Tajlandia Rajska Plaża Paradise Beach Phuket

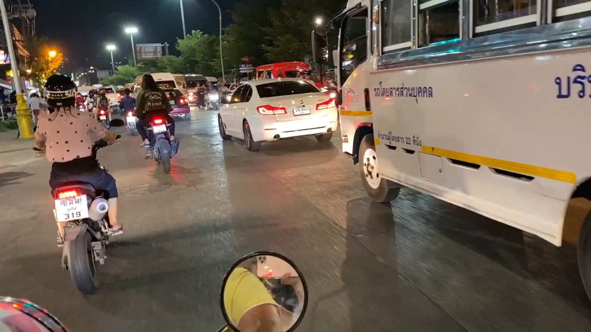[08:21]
To czaderstwo się tu jeździ, czasami wolno, czasami szybko, ale na pewno ciasno